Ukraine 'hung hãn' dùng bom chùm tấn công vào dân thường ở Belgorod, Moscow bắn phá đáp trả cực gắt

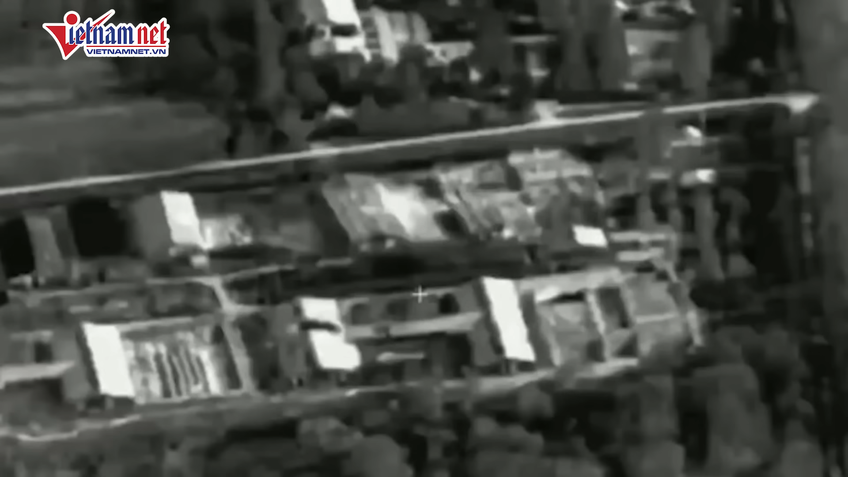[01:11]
máy bay không người lái UAV của Nga trong quá trình trinh sát ở khu vực Khu định Kynitsynia-Syrovatska thuộc tỉnh Sumy đã phát hiện một kho chứa tên lửa, đàn pháo và thiết bị quân sự của các lực lượng vũ trang Ukraine tại đó,